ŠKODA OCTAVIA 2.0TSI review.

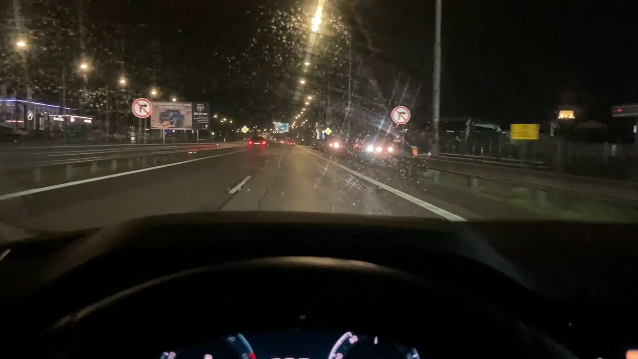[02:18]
Okay, so we're coming to our final destination and it is raining.